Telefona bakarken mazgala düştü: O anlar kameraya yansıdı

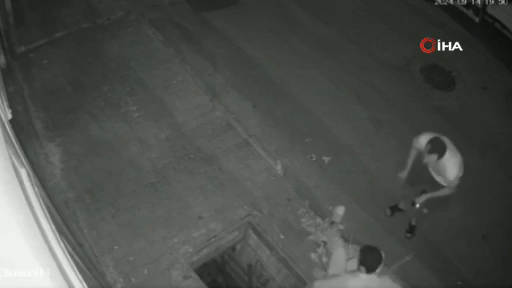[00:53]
Bak, ismini bilmediğimiz bir adam yolda yürürken telefona dalmış herhalde.